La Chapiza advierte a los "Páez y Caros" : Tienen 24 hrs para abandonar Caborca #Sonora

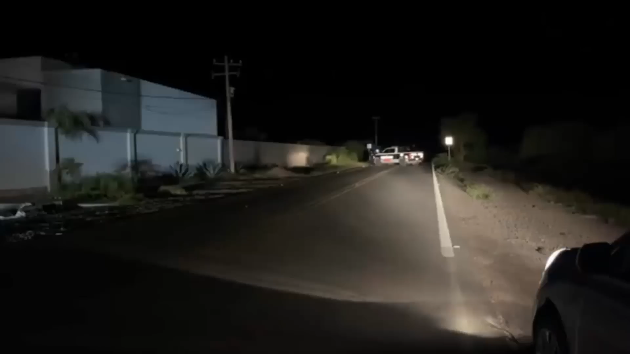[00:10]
Dos hombres fueron abandonados sin vida y con signos de violencia sobre la cinta asfáltica de la calle Rafael Muñoz,